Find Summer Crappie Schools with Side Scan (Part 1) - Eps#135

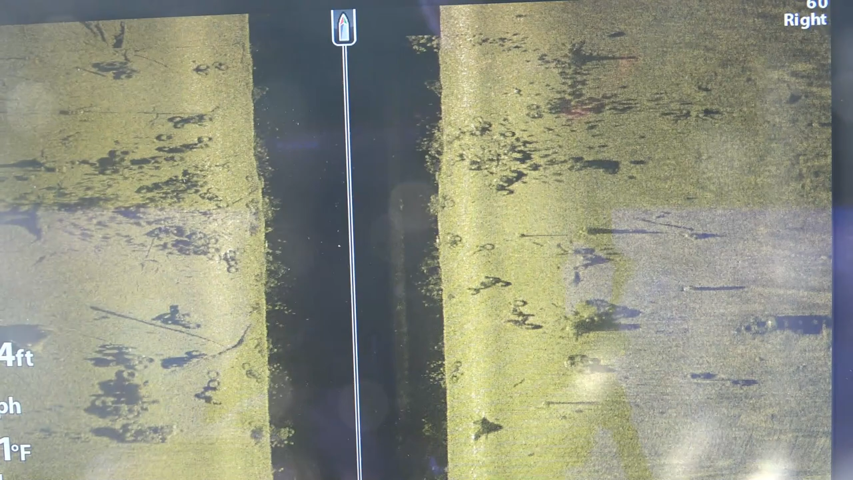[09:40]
Look at there.
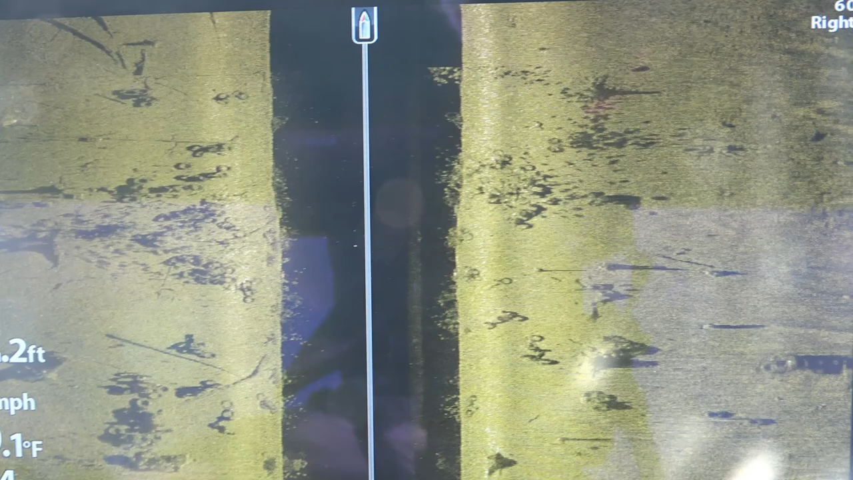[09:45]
So I'm going to go across one other spot. Well, I'm going to fish for a little bit first.
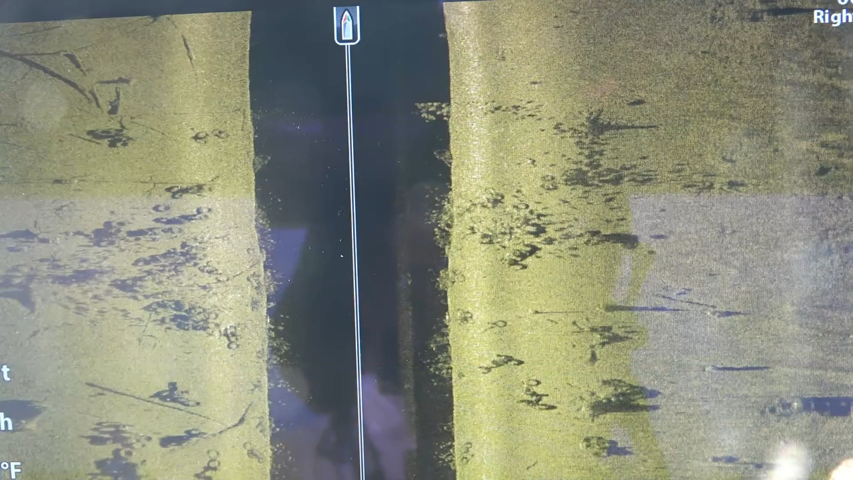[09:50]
Then I'm going to come back and go over another spot. Now there's a lot of fish here in this area.
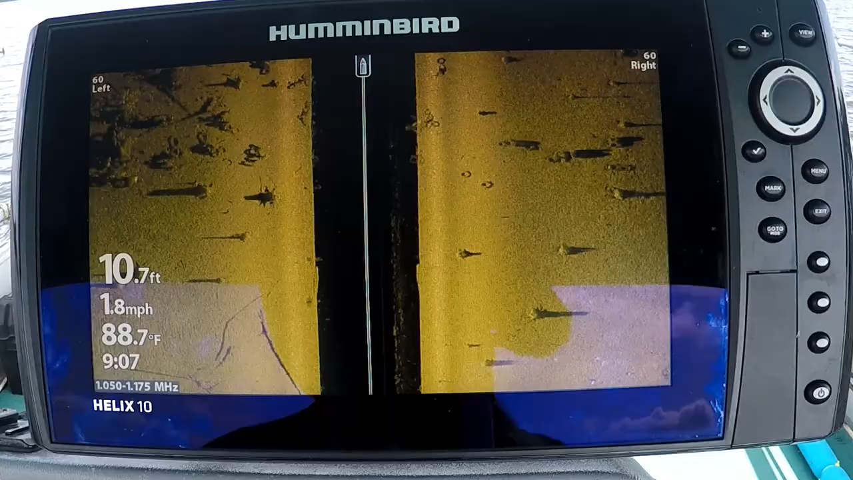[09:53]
On screen: depth 10.7 ft, water 88.7°F, speed 1.8 mph
couple of indicators. If you look, you can see the shadows of the fish. And if you look right up in here, see if I can expand it. You can actually see these little white dots. See them right there? That's fish.
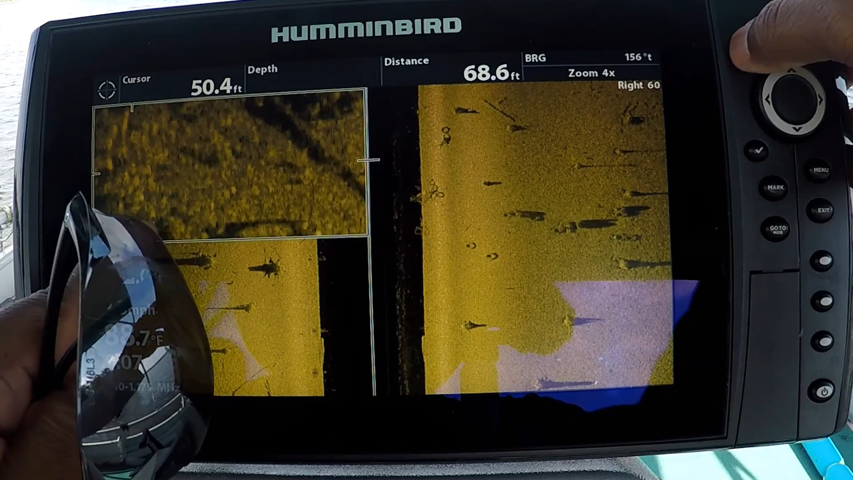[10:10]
Now, not all of them are huge, but look at there. There's fish in there. Look in the shadows and you can even see fish. So I'm going to come back, circle around, and see if I can hit a few of these fish.
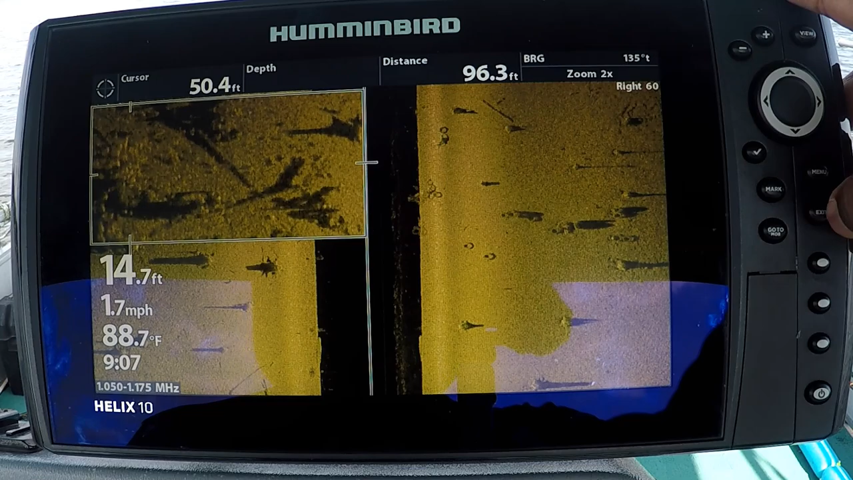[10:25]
On screen: water 88.7°F, speed 1.7 mph
Look at that, but look at all those shadows.
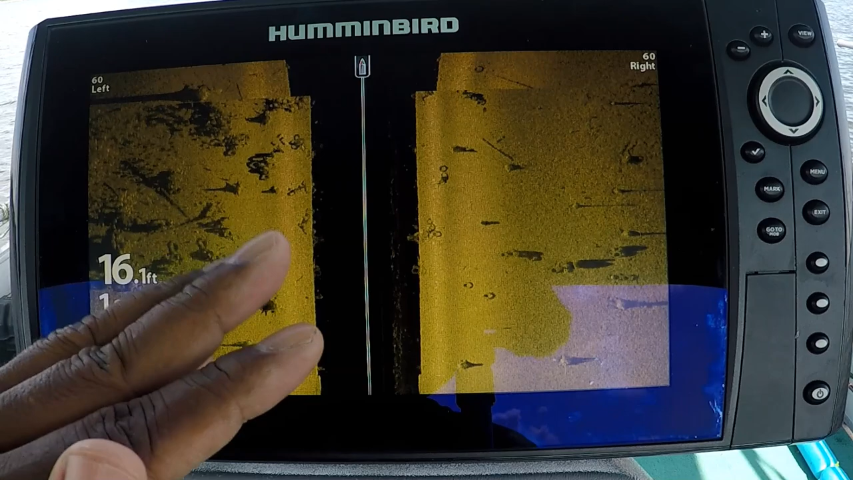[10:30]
On screen: depth 16.1 ft
I mean, now, what's over here is stumps. Looks kind of, you know, I've been fishing this for years, guys. I haven't been able to tell if these are tires or stumps.
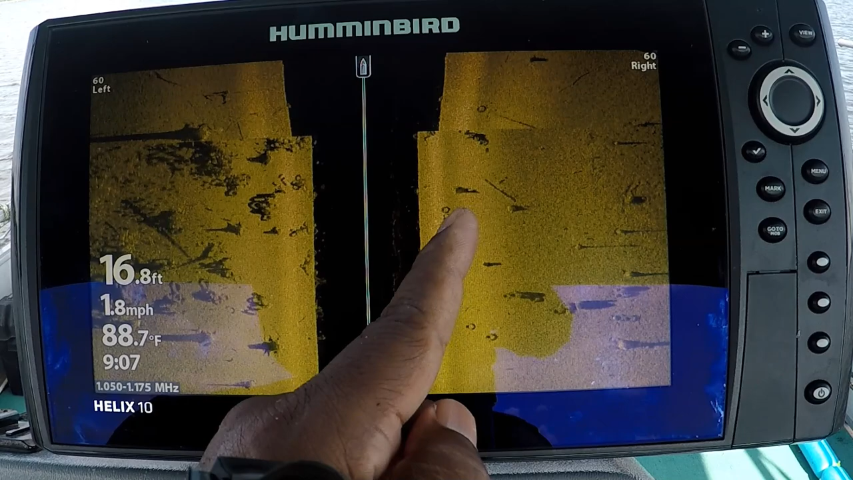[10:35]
On screen: depth 16.8 ft, water 88.7°F, speed 1.8 mph
I suspect there's probably some kind of stump. Tons of fish over here on this point. I mean, here you can see these are suspended up off the bottom. See if I give you a quick look at that.
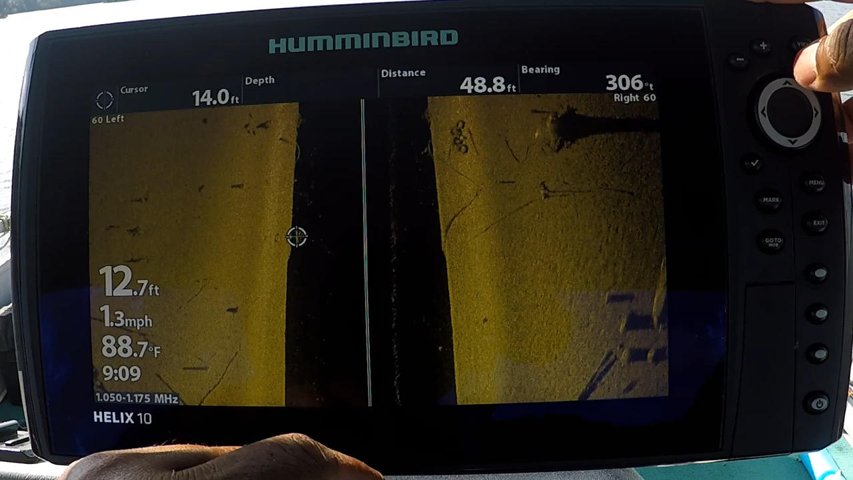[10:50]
On screen: depth 12.7 ft, water 88.7°F
See that? Those are suspended up off the bottom crappie. Look at these shadows over here. These shadows are from fish that are closer in over this way. Look at that. Look at those dots right there.
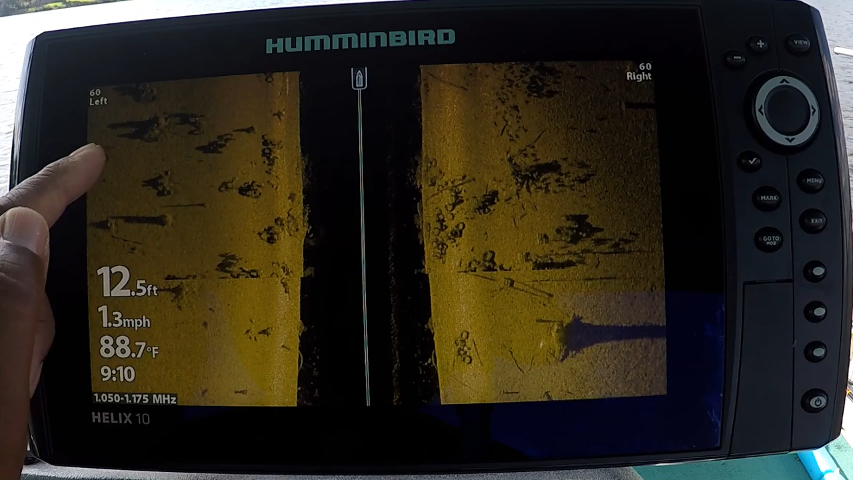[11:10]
On screen: depth 12.5 ft, water 88.7°F, speed 1.3 mph
There's some fish stacked in over there also behind on that side, on the shady side of that log, which is where you would expect them to be, you know. And then over here where you see all of these clouds, just look at the fish that's, you know, right in there.
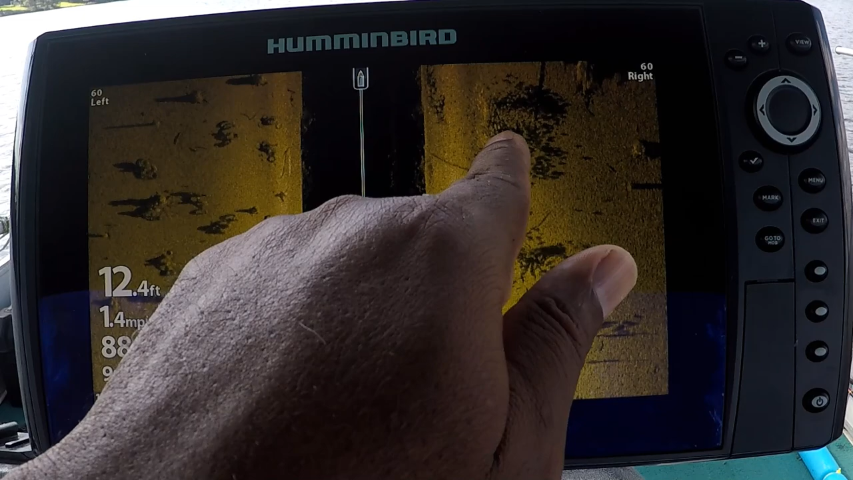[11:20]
On screen: depth 12.4 ft
Let me do, see if I can do a screenshot. Okay.
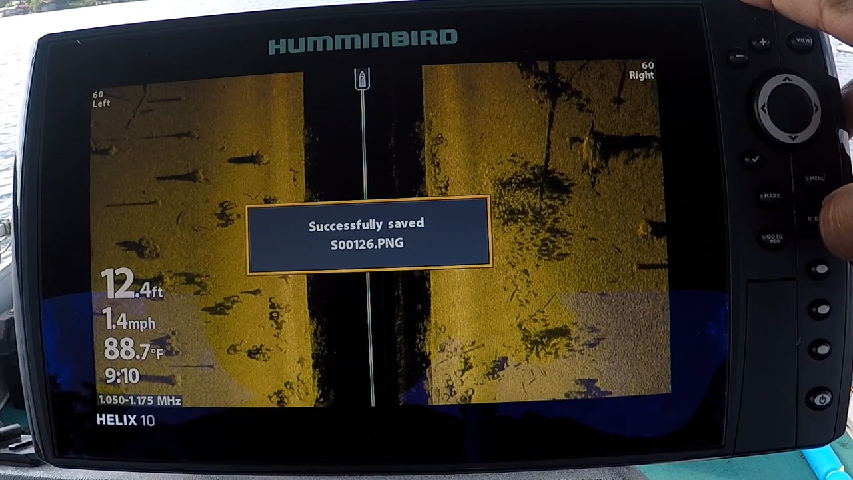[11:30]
On screen: depth 12.4 ft, water 88.7°F, speed 1.4 mph
Go through there one more time. And then, I mean, just a ton right over here.
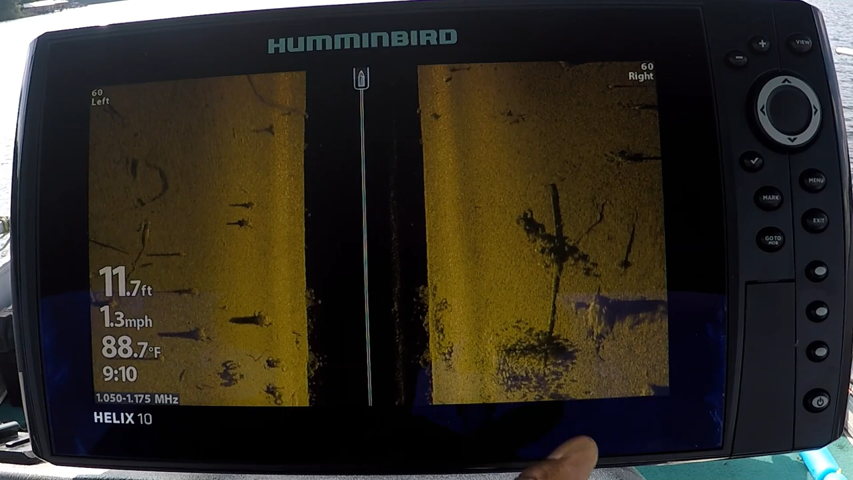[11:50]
On screen: depth 11.7 ft, water 88.7°F, speed 1.3 mph
Right there. See them? Right there. Now, I'm moving about 1.5 miles per hour. So, I need to come in here and set my chart speed to about 2.
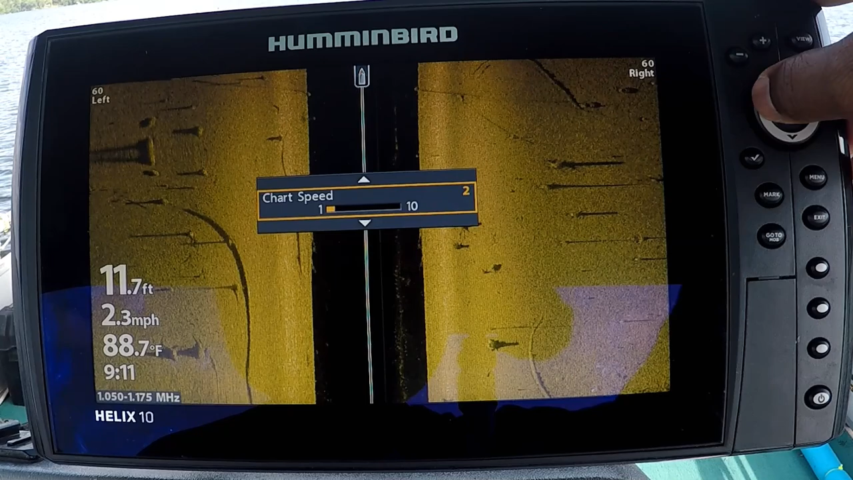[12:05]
On screen: depth 11.7 ft, water 88.7°F, speed 2.3 mph
I always try to round up to the next nearest highest number. So,
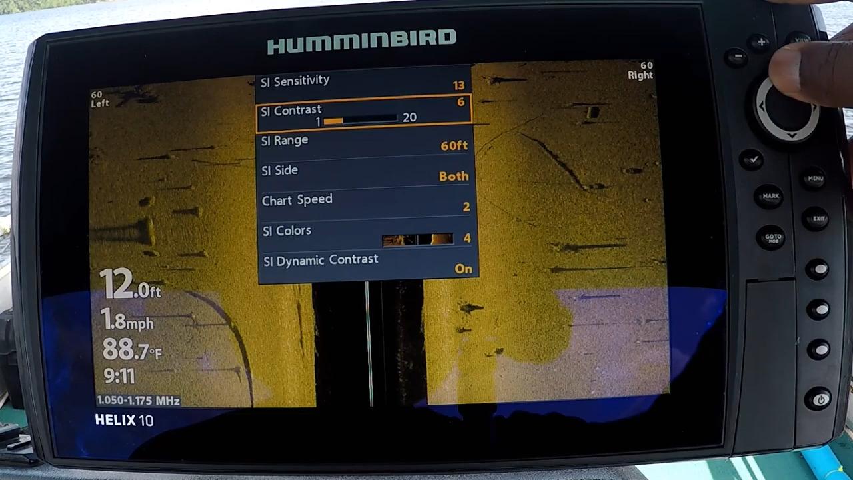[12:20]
On screen: depth 12.0 ft, water 88.7°F, speed 1.8 mph
just look over here, guys. Ton of fish over there. Ton of fish.
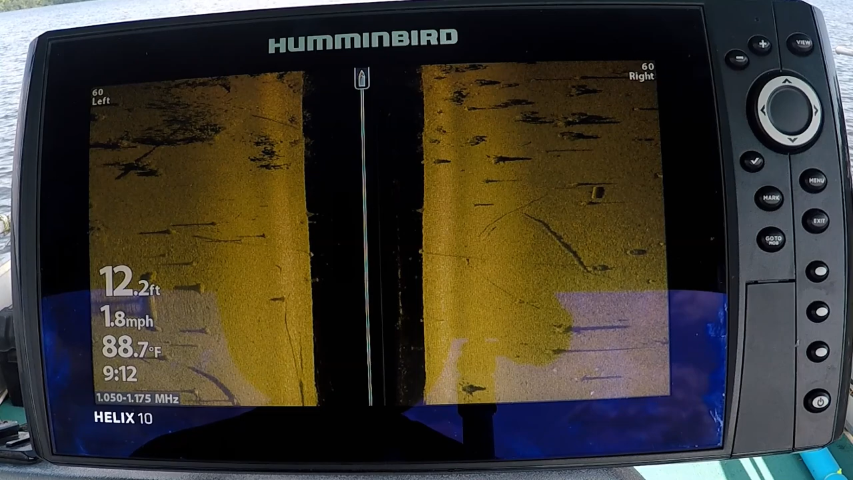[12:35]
On screen: depth 12.2 ft, water 88.7°F, speed 1.8 mph
I mean, this point has structure. Look at there. Just look at there.
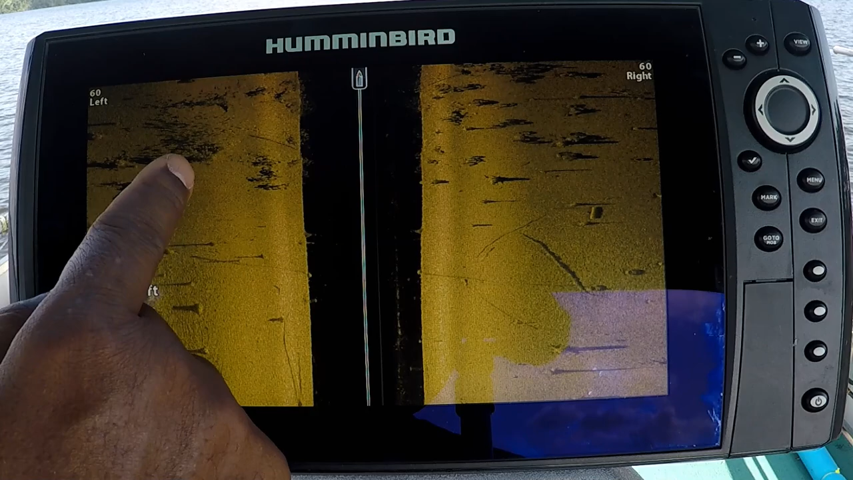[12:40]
I mean, right here is what I want to come back and explore. Right there. You see that?
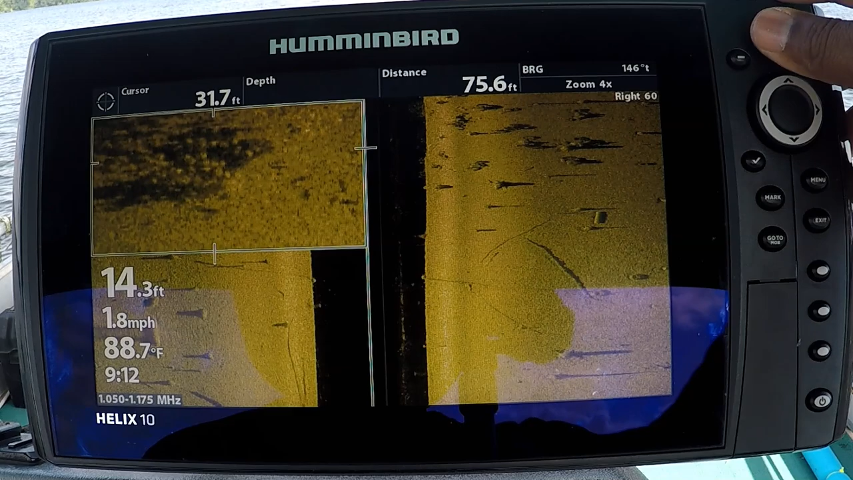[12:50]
On screen: water 88.7°F, speed 1.8 mph
You see those fish stacked in there? See them? That's what we want to be right there, guys. I'm headed back. I kind of want to give you one last look at that same spot. So you can see the side scan along with the down imaging.